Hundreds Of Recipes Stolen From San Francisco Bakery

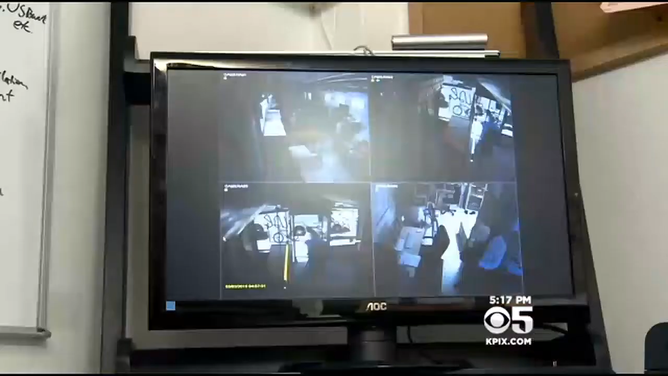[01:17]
In fact, one's aimed right at the spot where the theft would have happened.